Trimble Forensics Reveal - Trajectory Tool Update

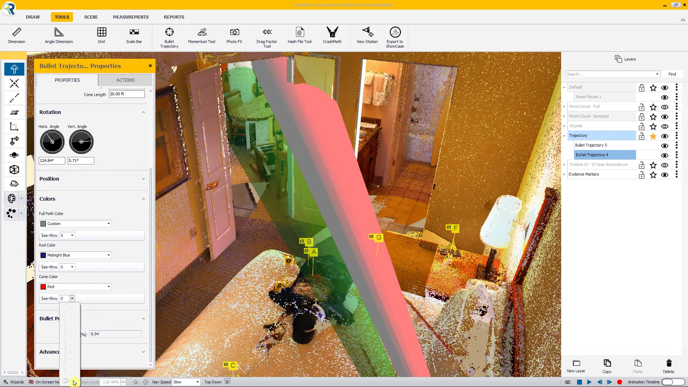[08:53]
Scroll down and change the cone color maybe to a red color to indicate this round was separate from the first one or to create some type of visual contrast between one and the other. And I can make my cone color change color. And then also I can change my see-through.